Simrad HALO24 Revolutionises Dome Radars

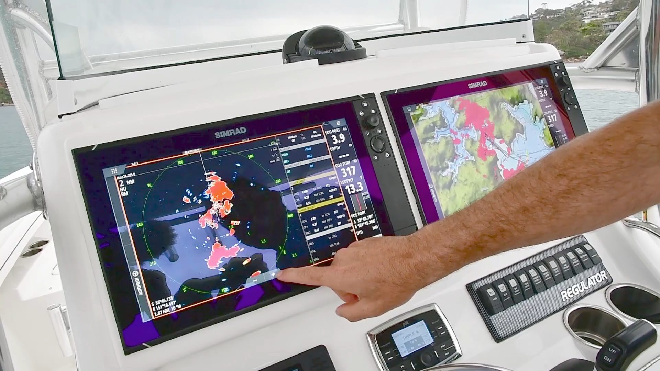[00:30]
common scenario here which is coming into a harbour at night.
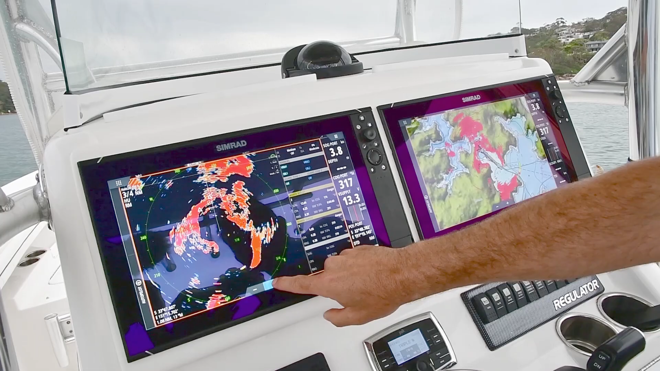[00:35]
Now, look at this, fellas. Oops, sorry, that's one of our market targets going off.
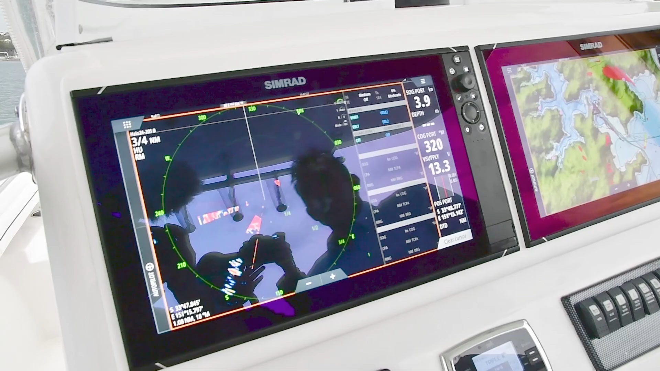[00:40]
You can come in here, we're at probably 3 quarters of a nautical mile range.
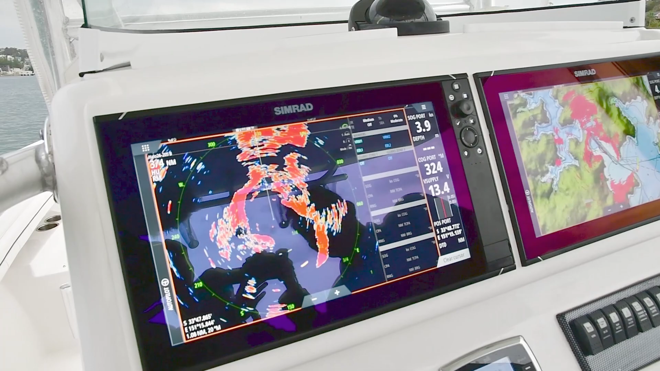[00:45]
You can see targets, you can come in here and pitch flat and you can drive with confidence right into this harbour.
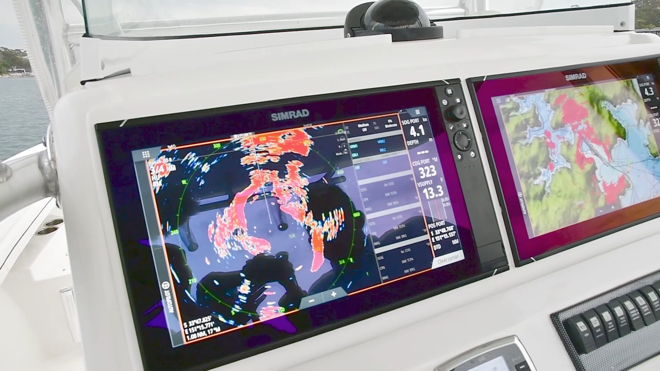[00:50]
And that's probably the pitch that most guys want.
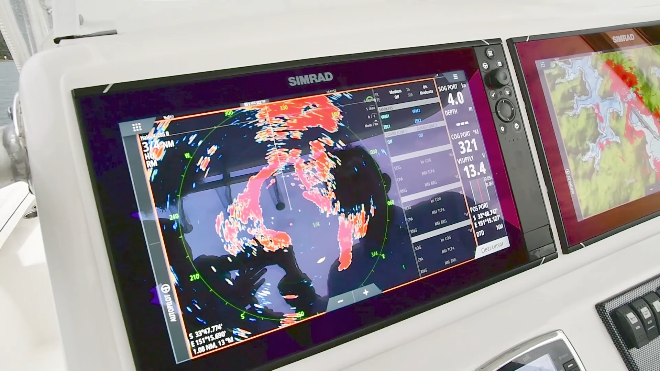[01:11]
I'm in weather mode here, so I'm going to go into harbour mode and you'll see that target totally clean up.
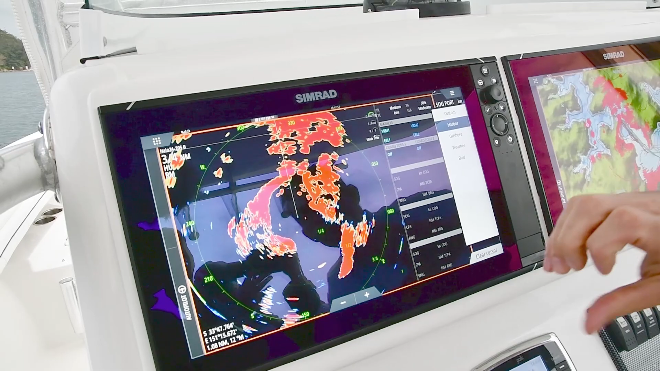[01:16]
As long as they can choose the mode that they're in, that's about as much tuning as they want. You can now see that they've got the benefit of seeing targets that are approaching or at collision.
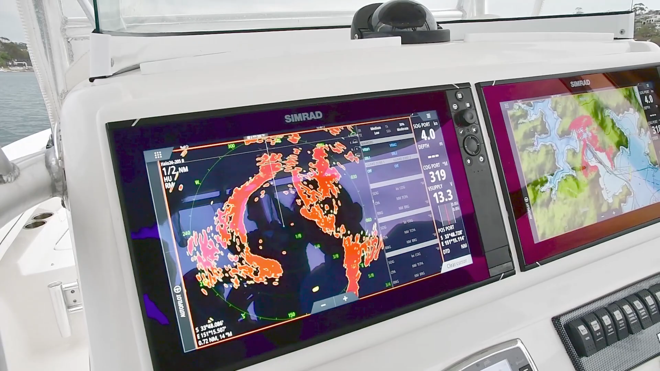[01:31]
You can see this sailboat at starboard going past us and as it gets further away from us,
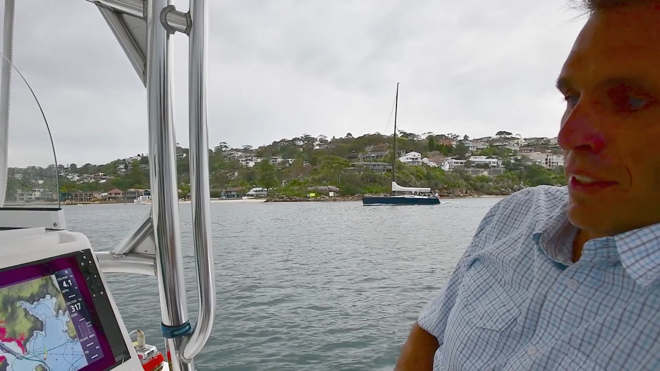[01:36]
you'll actually start to see the signal go blue again as well as it gets as a safe target.
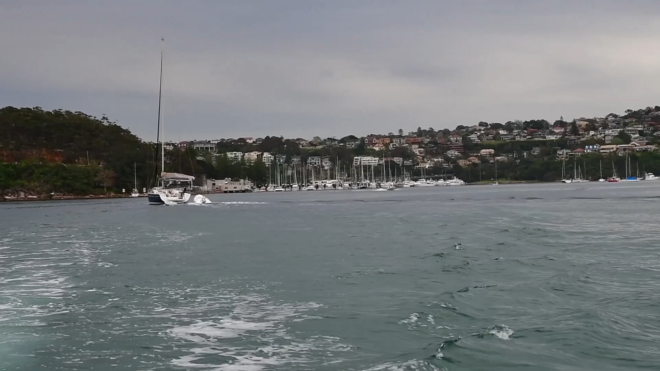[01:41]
I want to put a guard zone on, right? So by simply touching here, I can put a guard zone around the boat.
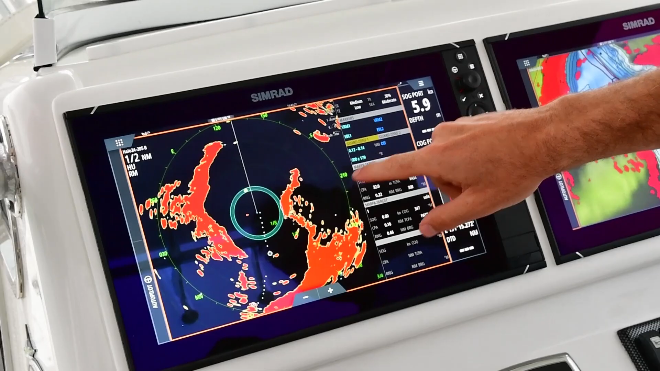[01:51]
Now anything that comes into that is going to set an alarm off.
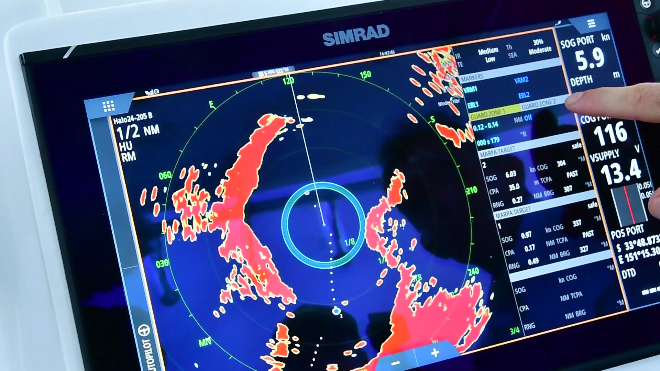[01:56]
Or I can put one out the front of the boat as well, and you can move around and do anything.
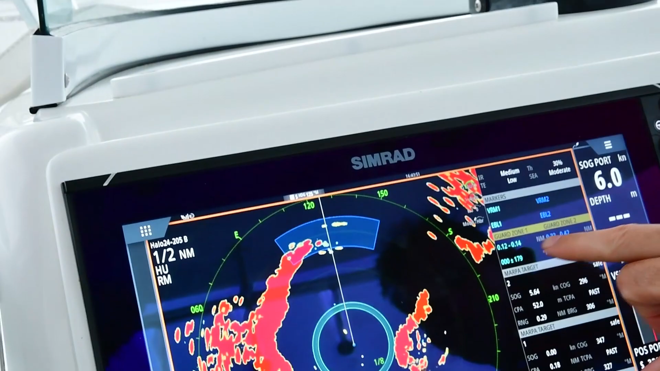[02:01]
But when our boys are putting it into harbour mode, depending on which one of the ranges and which one of these custom modes,